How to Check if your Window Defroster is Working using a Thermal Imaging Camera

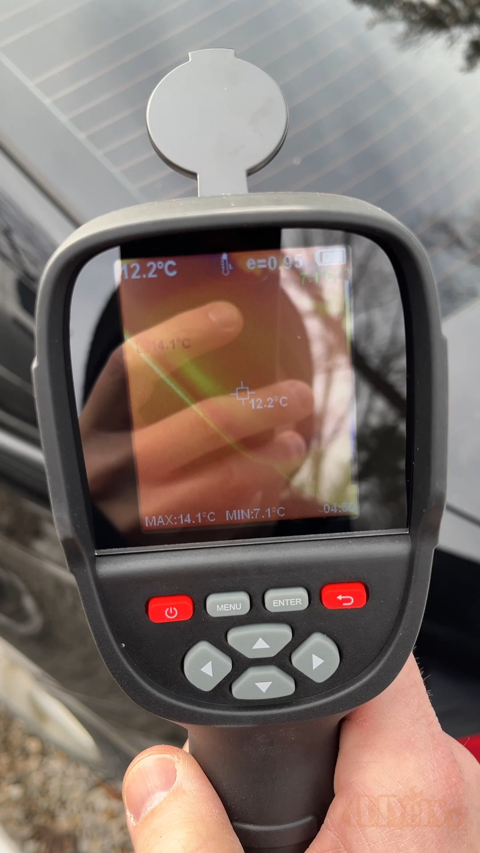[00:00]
On screen: spot 12.2°C, max 14.1°C, min 7.1°C
Hello viewers, FordDIYers here with another video for everyone. In this video here I'll be showing you how to test your rear window defroster using a thermal imaging camera.
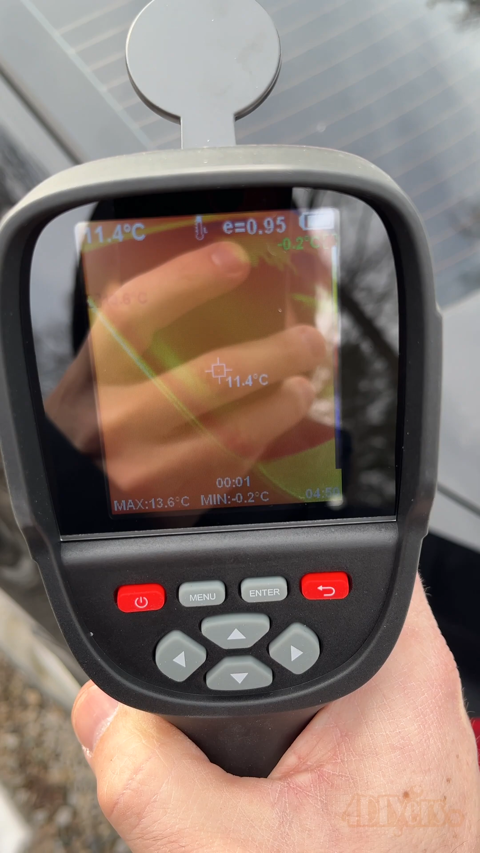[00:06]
On screen: spot 11.4°C, max 13.6°C, min -0.2°C
Here I'm using my thermal imaging camera from Kuitz Model KTI-W01.
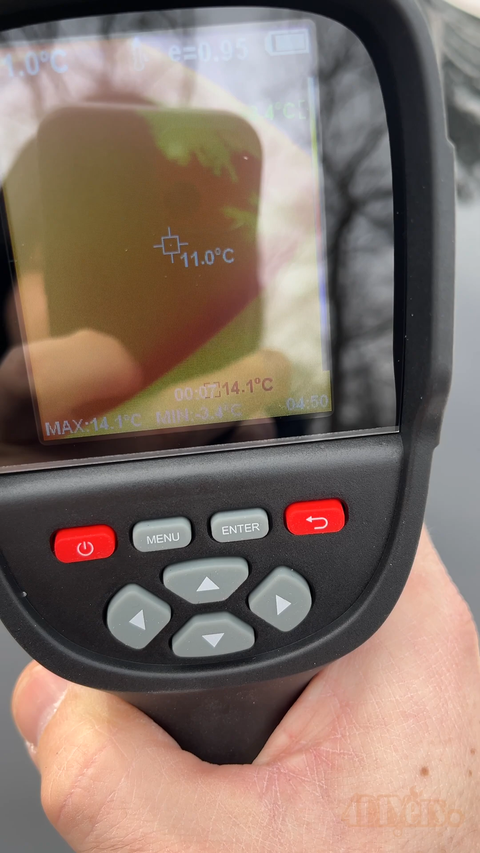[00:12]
On screen: spot 11.0°C, max 14.1°C
A link to this will be included in the video description.
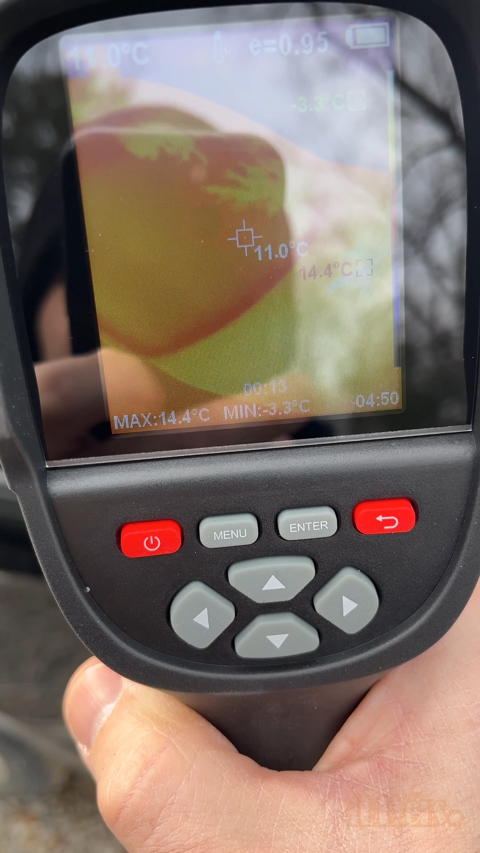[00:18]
On screen: spot 11.0°C, max 14.4°C, min -3.3°C
This is a great way to visually watch for any temperature changes.
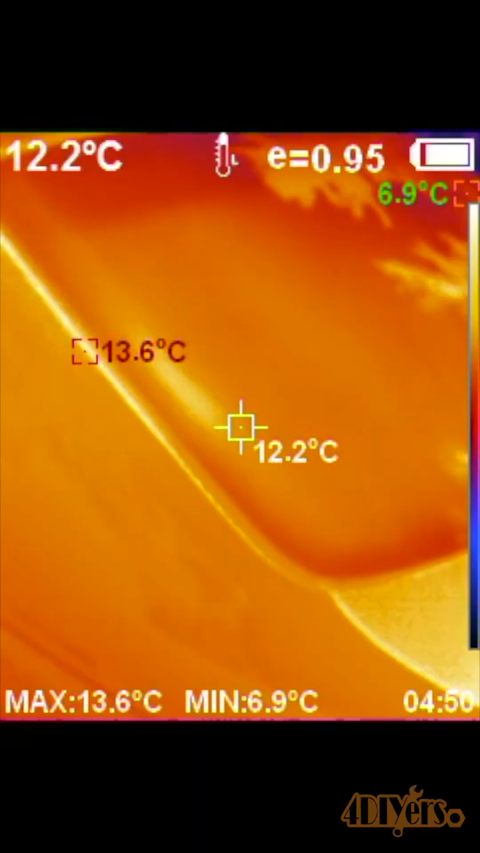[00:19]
On screen: spot 12.2°C, max 13.6°C, min 6.9°C
With the color scale, the cooler temperatures are indicated by a blue while
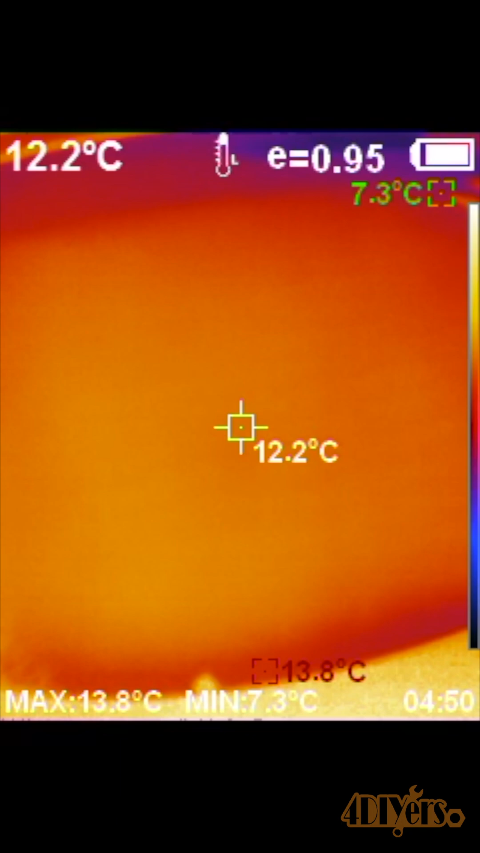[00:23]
On screen: spot 12.2°C, max 13.8°C, min 7.3°C
the hotter temperatures are indicated by a bright orange.
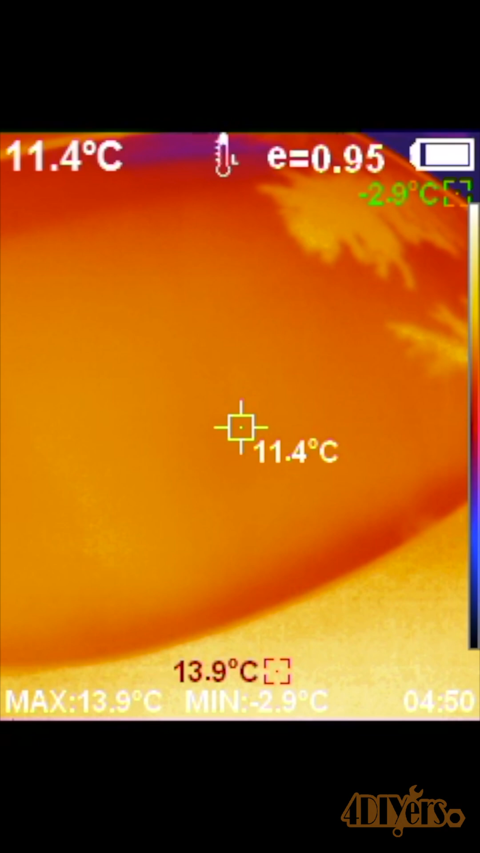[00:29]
On screen: spot 11.4°C, max 13.9°C, min -2.9°C
First is checking the window temperature before activating the defrost feature and as you can see it's all the same temperature.
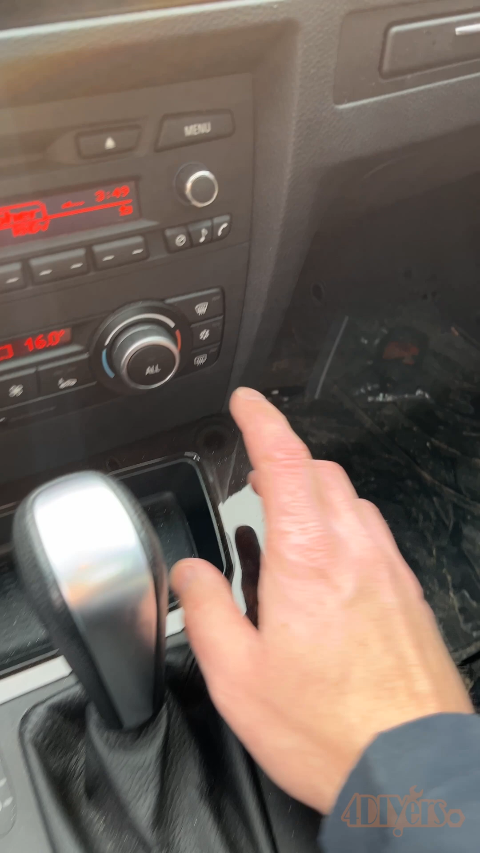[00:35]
Now turn on the rear window defroster and let it warm up for a minute.
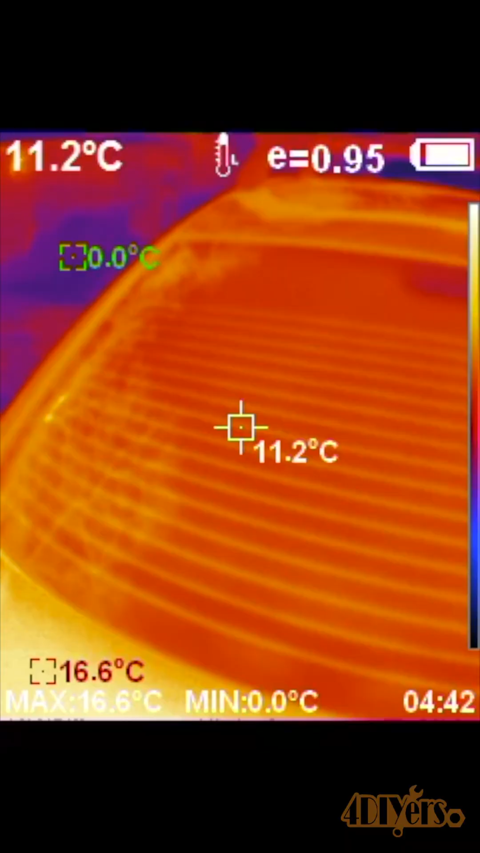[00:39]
On screen: spot 11.2°C, max 16.6°C, min 0.0°C
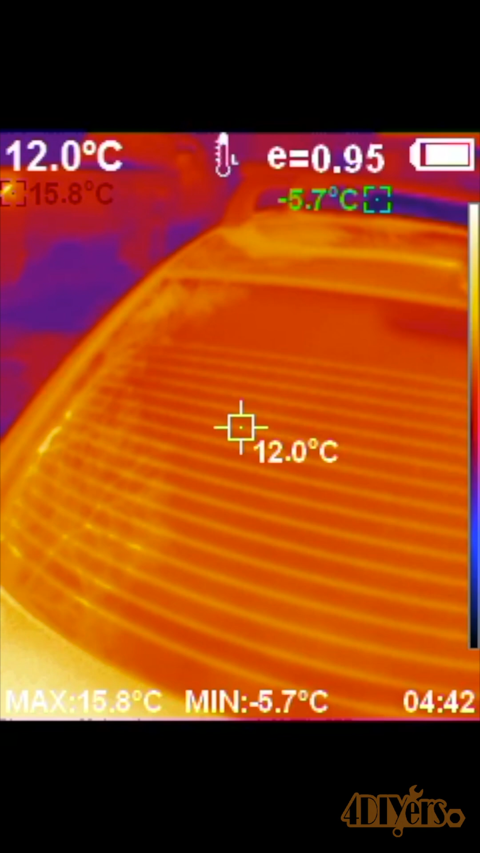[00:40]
On screen: spot 12.0°C, max 15.8°C, min -5.7°C
After a minute you can see the element in the window is heating up shown by the orange lines.
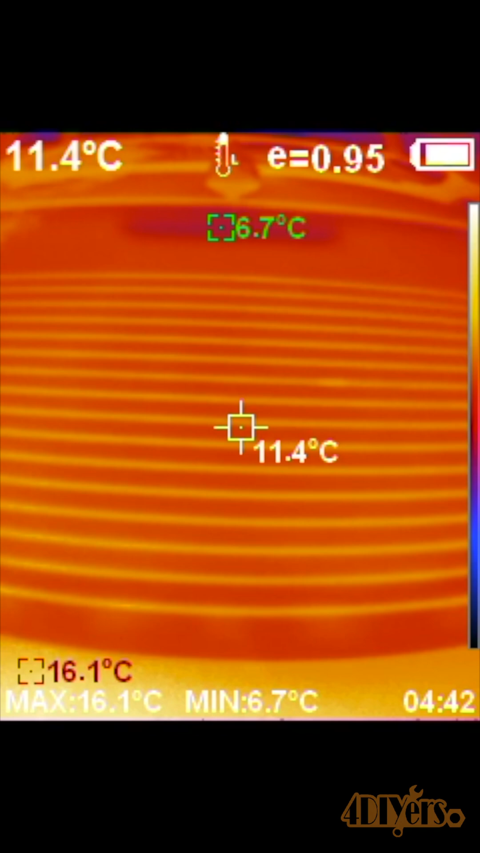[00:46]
On screen: spot 11.4°C, max 16.1°C, min 6.7°C
If you notice no lines in the glass, then the defroster isn't working and this could be a faulty fuse, switch or some other component in the circuit. If you're noticing gaps in between the element or not all elements are working, then there are brakes in the element. Brakes in the element can be repaired. The window can be inspected with a camera from the inside or outside of the vehicle.